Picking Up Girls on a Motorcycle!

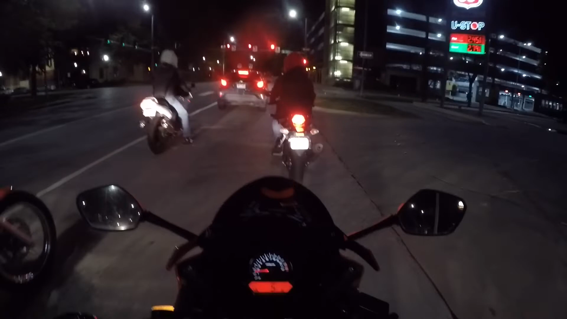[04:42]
So right now we're on University of Nebraska Lincoln campus So you got all sorts of sororities and like the college is all over the place down here, so You can always find a bunch of crowds of people to fuck around with